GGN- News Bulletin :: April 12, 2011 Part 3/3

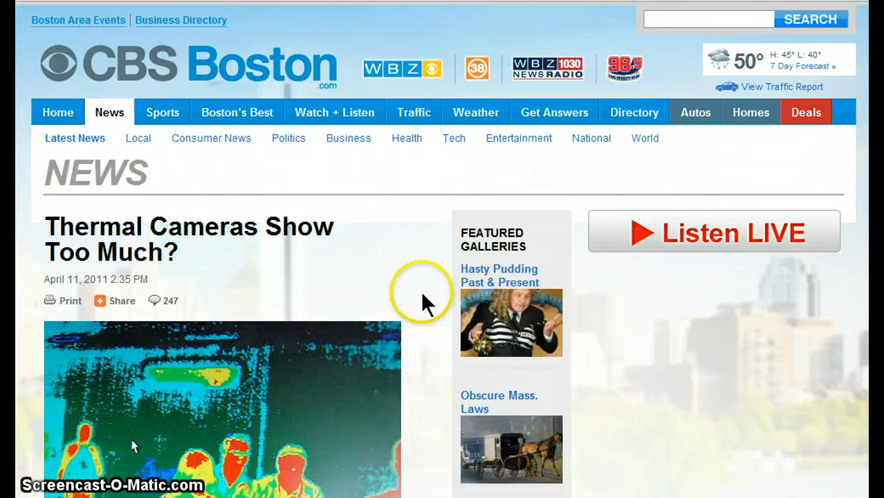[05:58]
too much and this is a crazy story because it's all about what
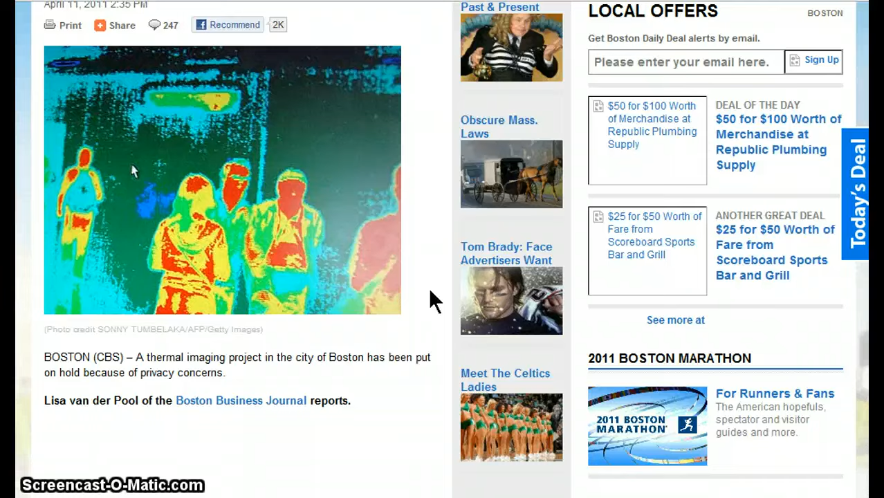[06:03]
it's all about basically the city using these infrared cameras to see how heat loss is being how heat